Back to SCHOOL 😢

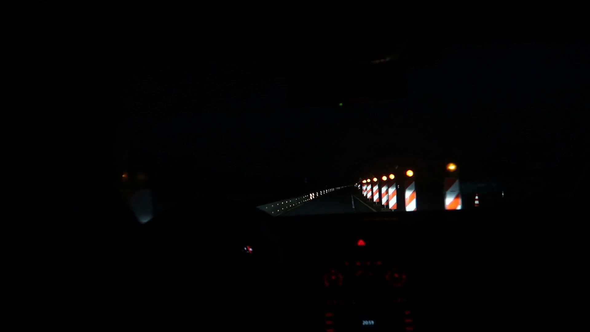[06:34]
Also jetzt ist hier gerade dunkel. Man sieht nichts. Und wir fahren jetzt erstmal wieder nach Hause. Okay. Manchmal sieht man was von Autos vorbeikommen.